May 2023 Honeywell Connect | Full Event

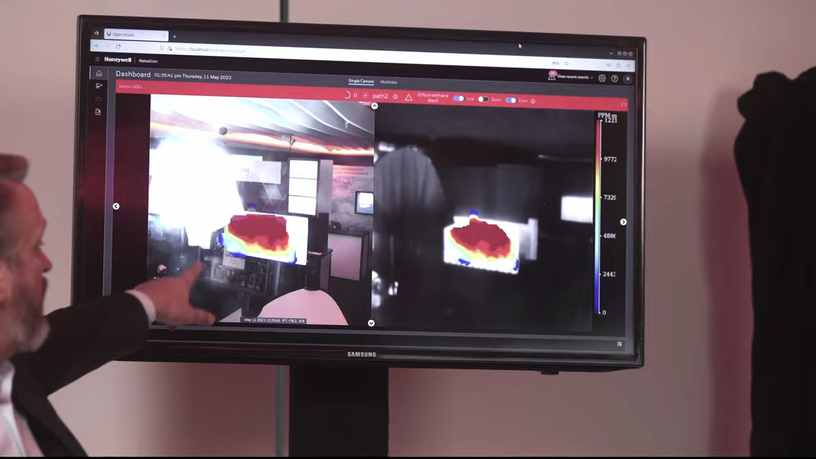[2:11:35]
not only does Rebellion accurately identify the substance,
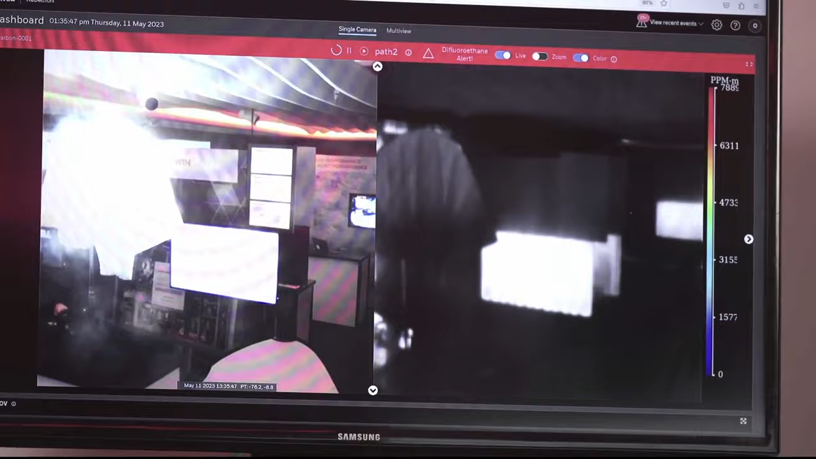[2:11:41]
but our algorithm uniquely identifies that that is difluoroethane that's present,
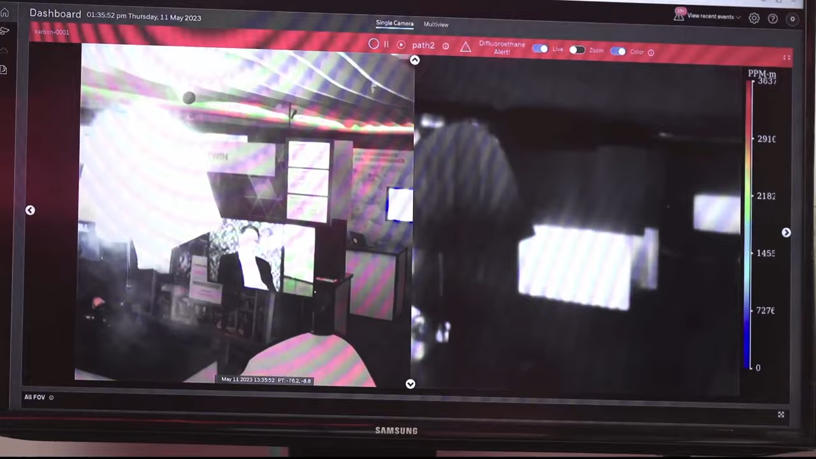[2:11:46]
and we can actually give you real-time quantification of the concentration of the molecule in the cloud.